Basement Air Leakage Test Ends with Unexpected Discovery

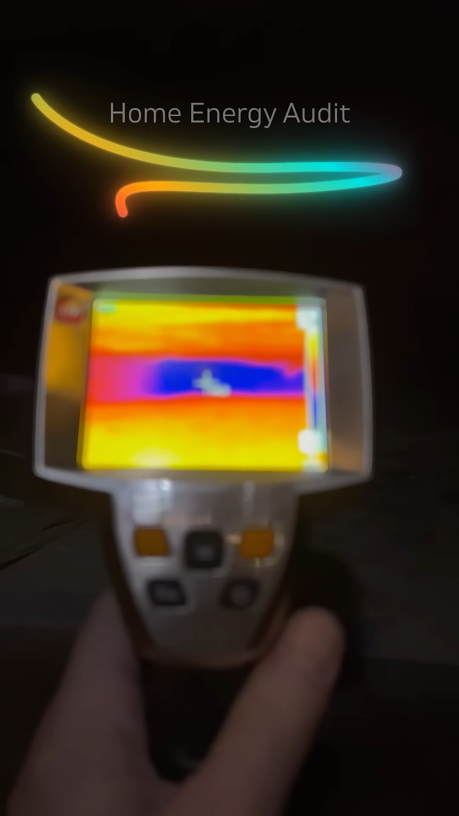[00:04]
The IR camera suddenly picked up something warm-blooded.
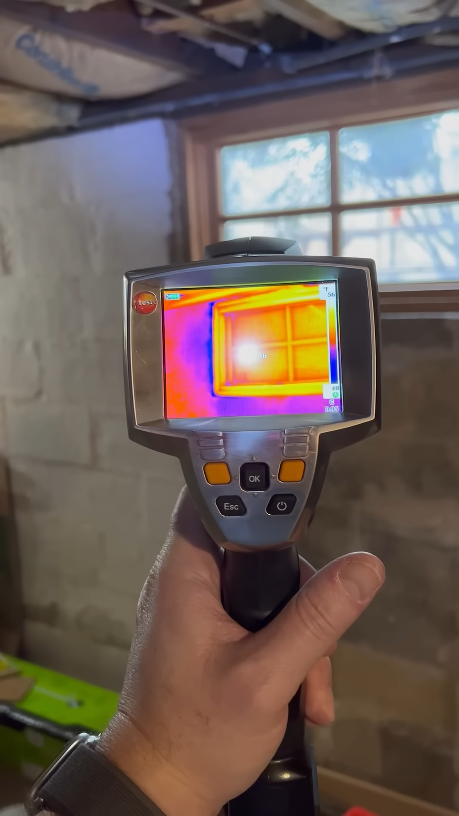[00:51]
What I was looking for is how much air leakage is coming through the window itself. I advise the homeowner that a little bit of caulking will really help here.
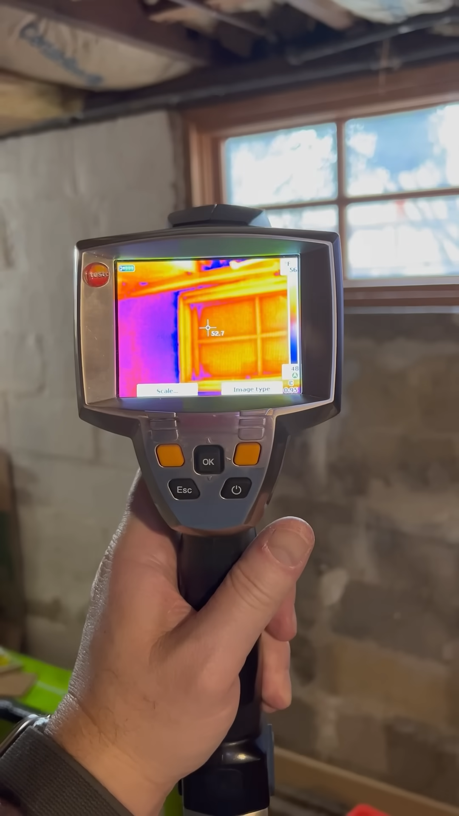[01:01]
Even though the window is older it still seems to be performing just fine and that is usually the case in most homes that I visit.